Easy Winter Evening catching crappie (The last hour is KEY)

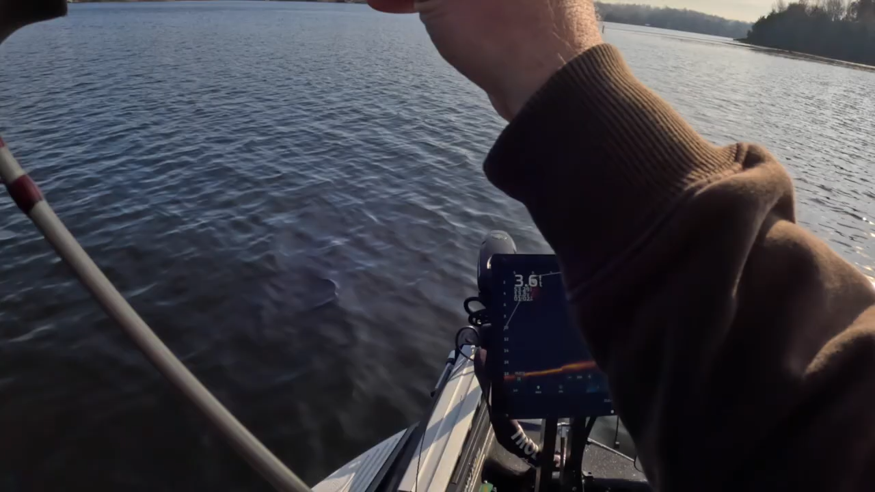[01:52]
fishing now we're a little different today from the standpoint we're gonna be fishing in the middle of the day bluebird day we've not had a bluebird day either so not making excuses
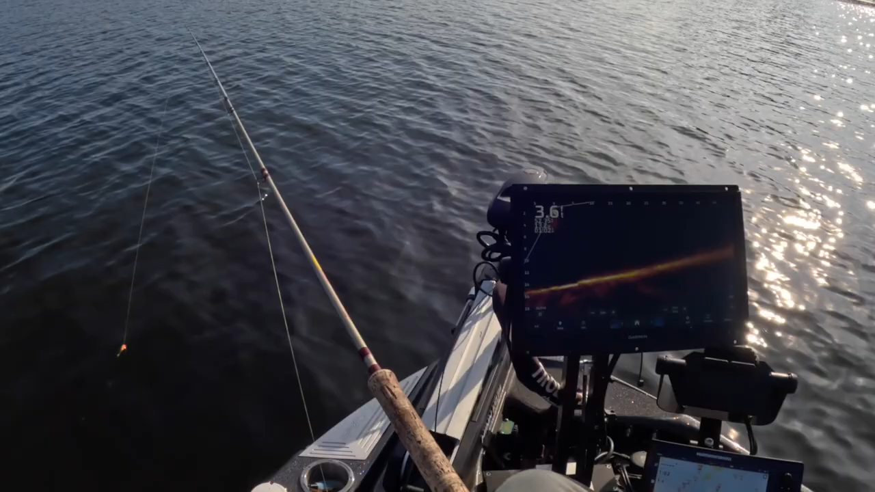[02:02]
just I can already see some on the dirt but we're looking for the mother
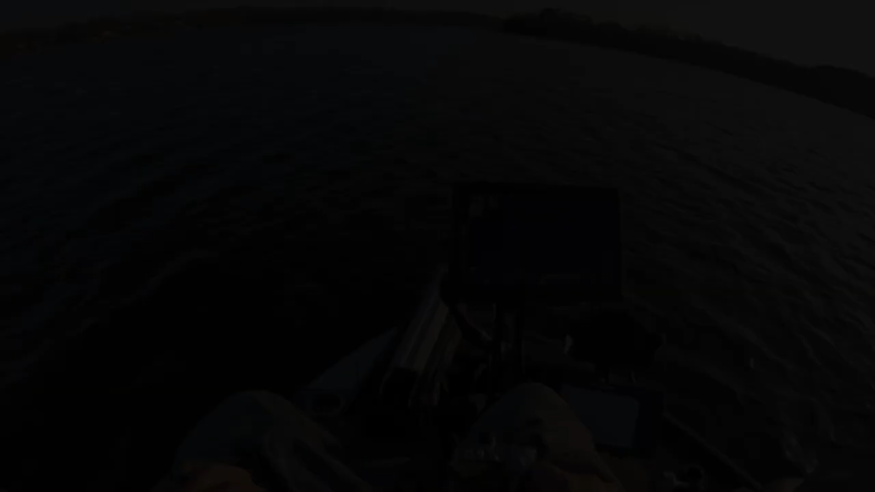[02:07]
search it for schools and we're searching for fish yeah hopefully you guys have a view there of that screen this is a new apparatus around my neck
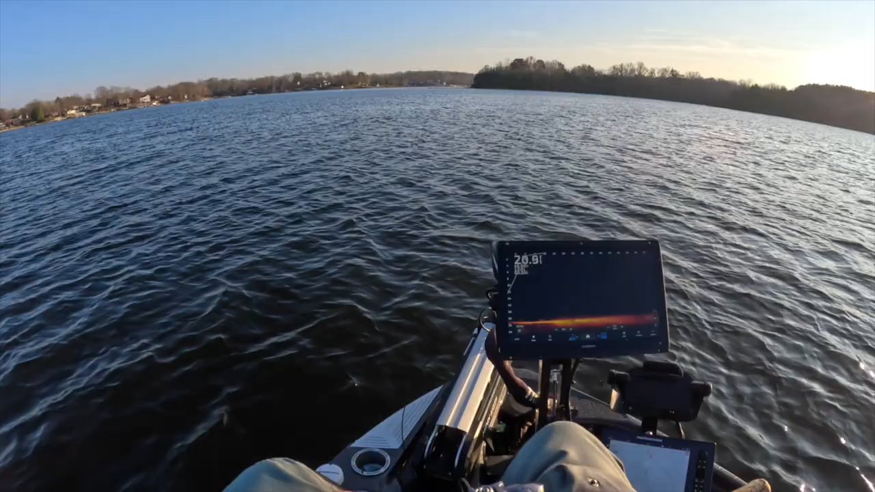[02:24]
that we're trying to see if it works also testing for sound so first video with 4k look at that school man that's a monster school this is a good size school yeah about time give Marcus a good or good rod finally good fish
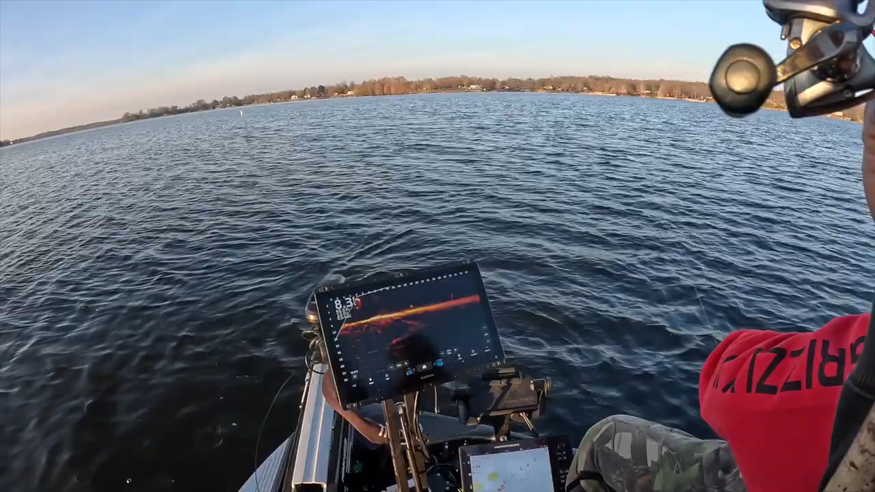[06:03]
There you go. They're the two fish. Back to back. Which one's bigger? Good lord.